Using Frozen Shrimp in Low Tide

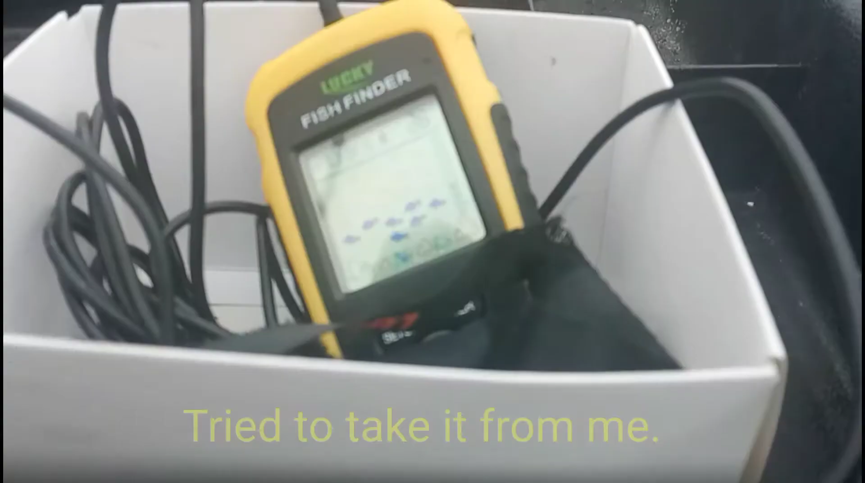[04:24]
Okay, and there's some more bait down there. Go ahead and just drop it down here and see what happens.
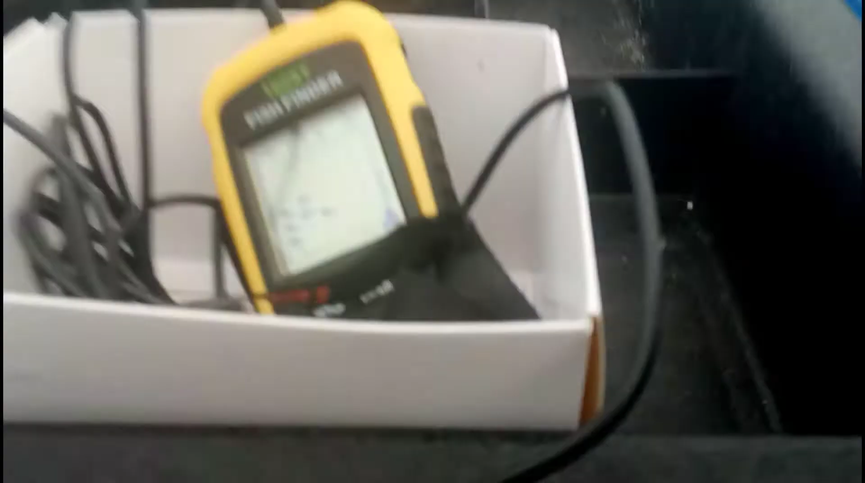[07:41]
So as you can see, the radar, say there's something in underneath us.
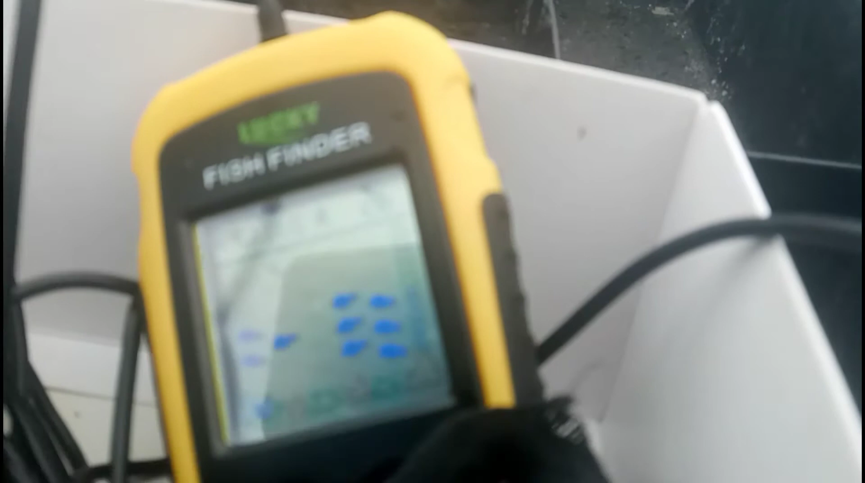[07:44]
Just put it down there. As you can see, the little pinfish.